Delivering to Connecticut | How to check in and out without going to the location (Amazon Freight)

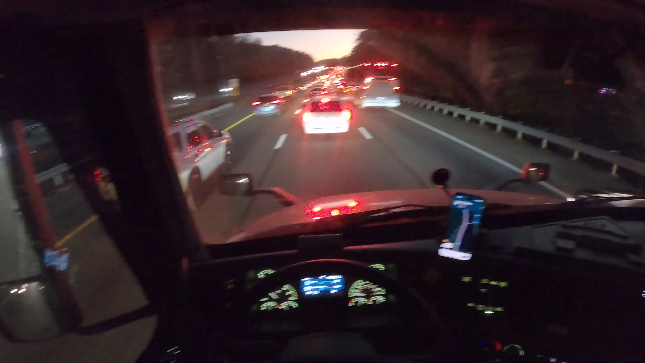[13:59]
We ran into some traffic. So, yeah. I mean, at least we're almost close to New Jersey. I think borderline is probably like eight miles from here. So like 10 more minutes. But yeah, I should be at Staten Island by 812. It's currently 634, but I don't know.
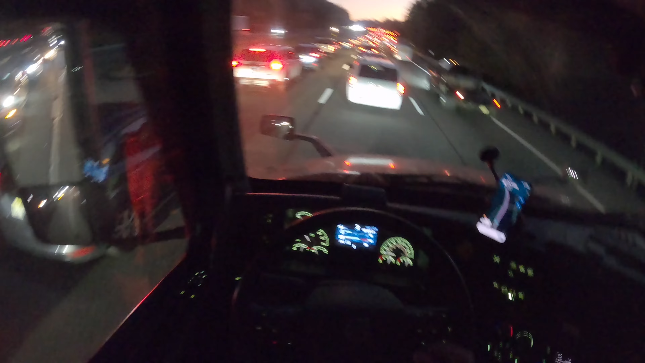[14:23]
With this traffic, we're going to see. Luckily, they changed. So Staten Island, I was supposed to pick up an empty and drop it off in Avenel. They switched it to a bobtail. So basically, I don't have to go to Avenel. So I could just skip that stop. I'll show you guys how to do it in the app just so you guys can see what to do when you guys don't have to like pick anything up. It's just like a bobtail in, bobtail out. I'll just show you guys briefly real quick in the app. Once I get to Staten Island, of course, and I got to check out, I'll show you guys exactly what to do.
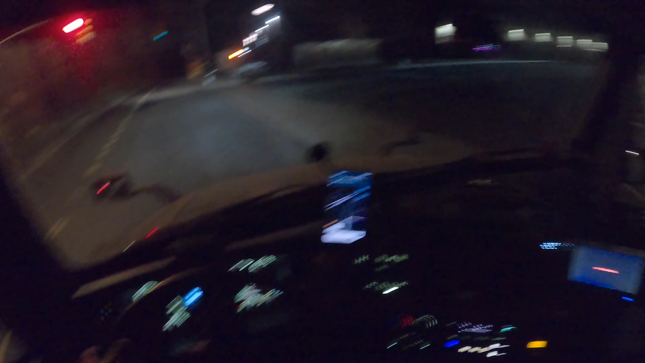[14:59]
All right, we just made it to Staten Island. I made it with like literally 10 minutes left on my time, like my clock for me to take a break. So I got like 10 minutes until I have to take a 30 minute break or else I got like a violation. So luckily, we just made it. There was a lot of traffic getting into Staten Island. I don't know why, but we luckily made it in just in time to check in and then also,
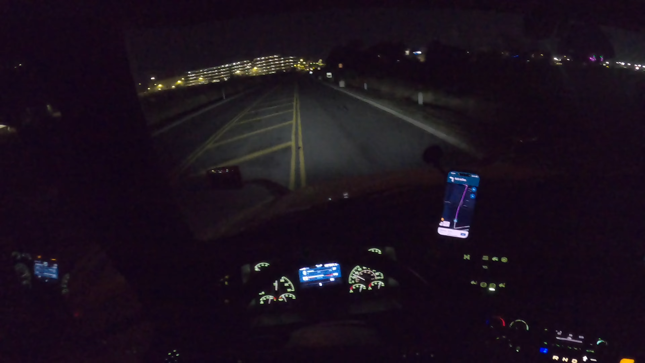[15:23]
you know, take the 30 minute break so we don't get a violation. So we are going to drop off to the one. There's a lot of Amazons. I don't know if you guys have seen in previous videos, but we got one over here to our right. We have another one to our left. We go down the street. We have one straight down to the left also. So there's a lot of like Amazons here. So it could get confusing if it's the first time coming here, but if you follow the relay app,
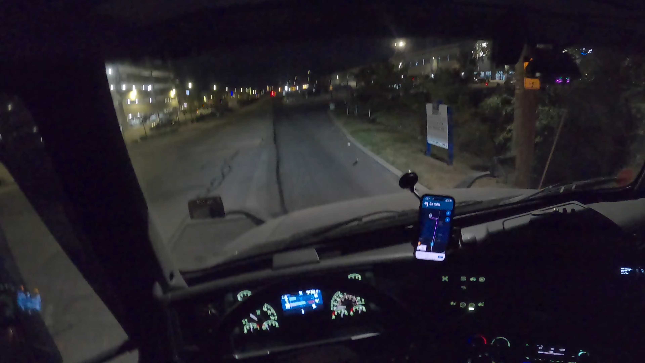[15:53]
you should be kind of good to go. We got one on my right and then you got one on my left. And then there's like another one behind this building down the street. We just made it.
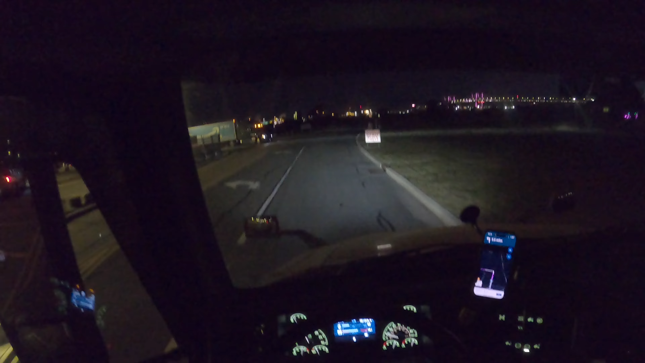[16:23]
Those are the sleeper cabs. And luckily, there's no wait to check in. So we're just going to check in, drop this off and then take our 30 minute here. And I believe we don't have anything to pick up. So we'll just go straight to the yard after that. All right. So this is a parking spot we got a parking in.